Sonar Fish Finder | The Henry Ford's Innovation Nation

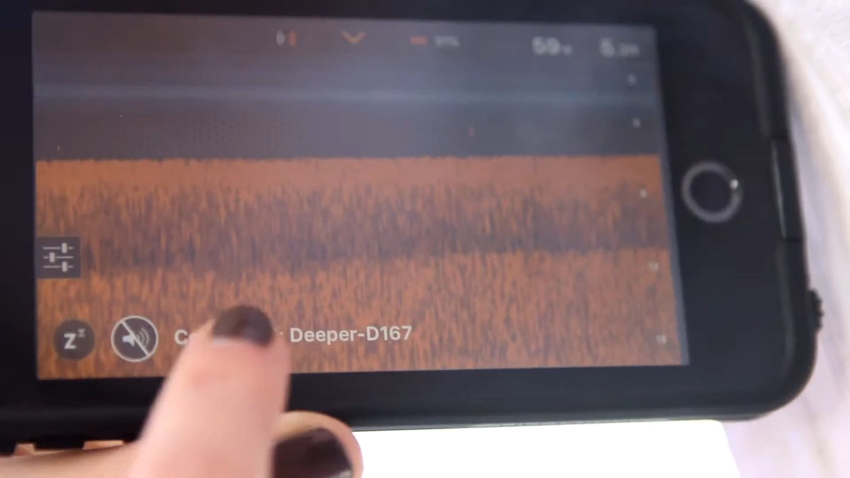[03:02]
So here it shows that you're connected to your Deeper. It's 59 degrees in the water.